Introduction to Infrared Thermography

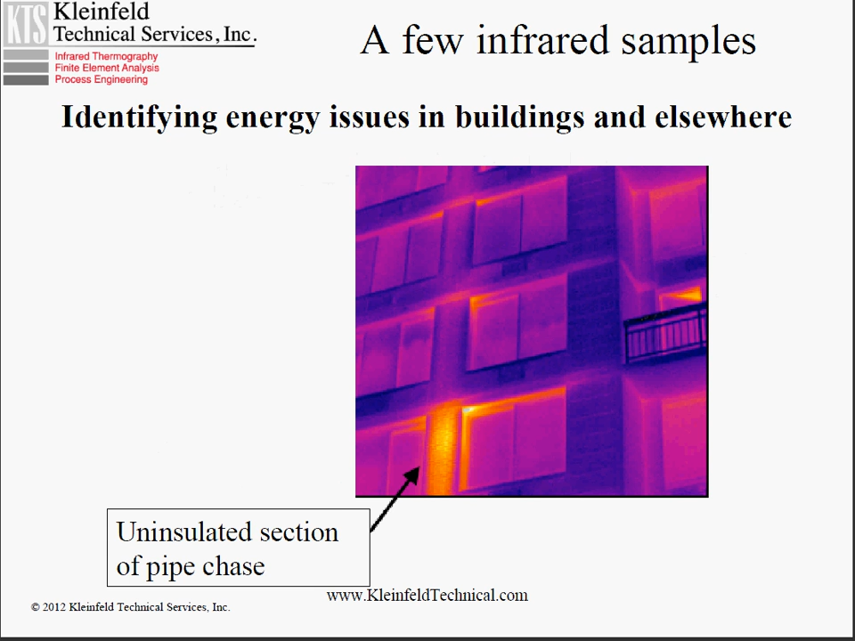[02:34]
a pipe chase where they neglected to insulate the pipe chase. You can also look at the interior of buildings to identify issues of failed or missing insulation, and that's a very common application. Infrared can be used to identify areas of failure.